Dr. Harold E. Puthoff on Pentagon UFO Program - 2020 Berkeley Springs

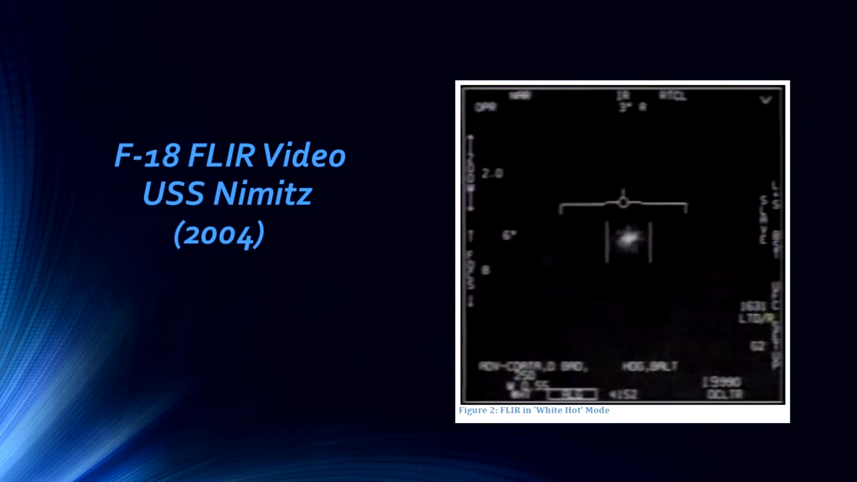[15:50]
he told the next flight of people
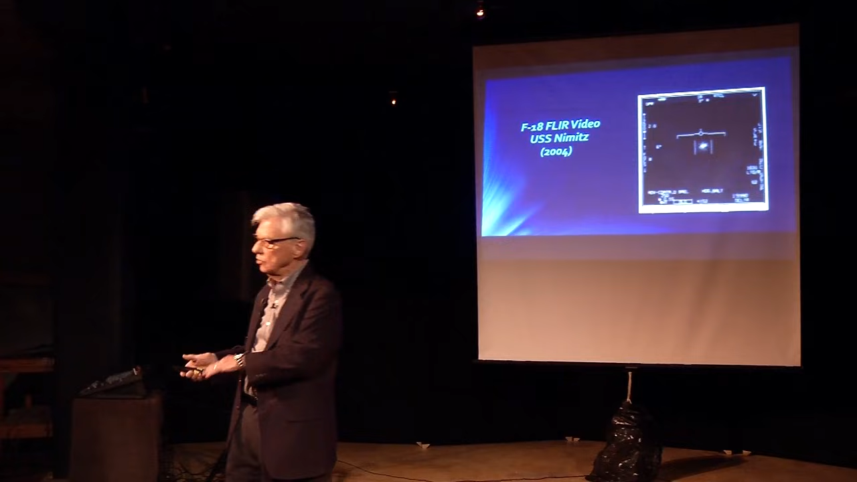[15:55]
going out you know I saw this thing see if you can get out there and get a picture
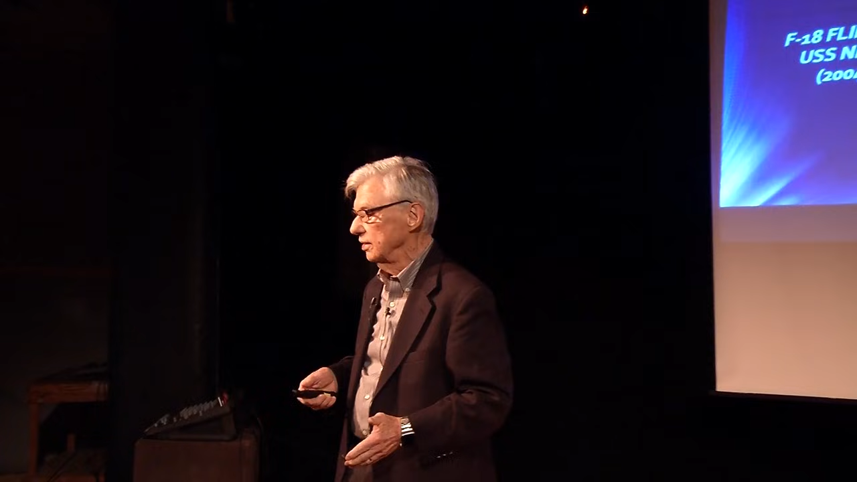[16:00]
because you've got your FLIR radars operational and so on the second flight out in fact they did capture this picture and I have to realize this is
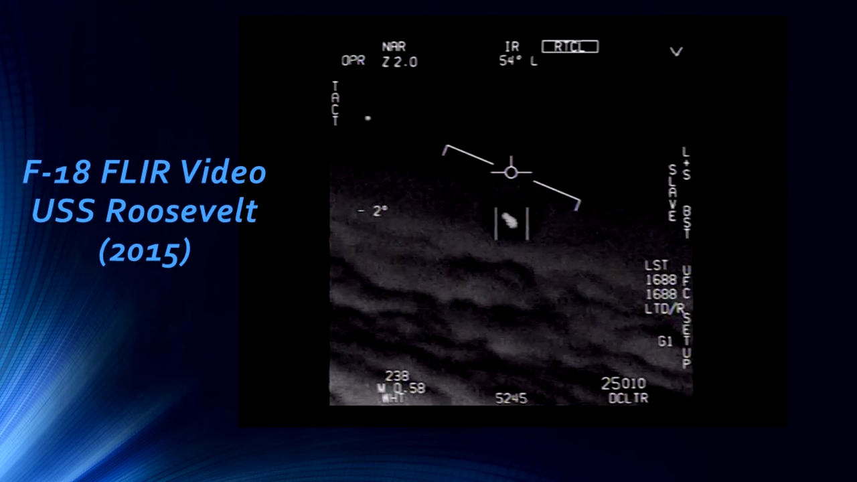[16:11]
on infrared video seeing a heat signature now if this were some kind of propulsion of anything we can imagine like hot gases